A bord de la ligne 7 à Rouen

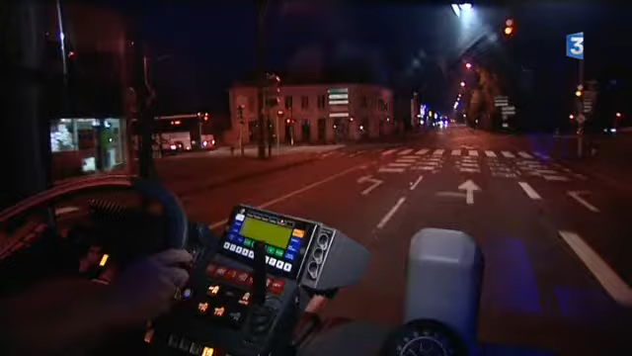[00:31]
Michel est conducteur sur la ligne numéro 7. Et ce matin, pas de difficultés majeures à circuler.